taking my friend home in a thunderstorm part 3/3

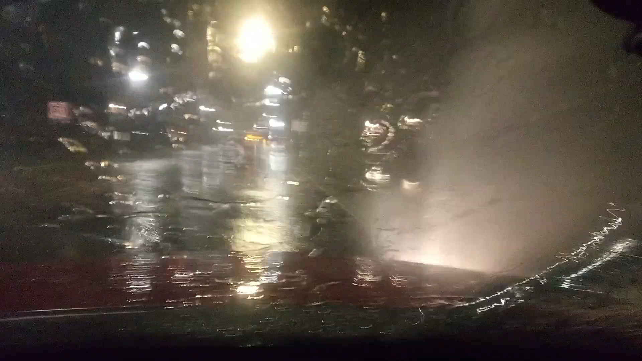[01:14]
Wow, this ridge underneath Car Park Zoo got really flooded. Look at all that water.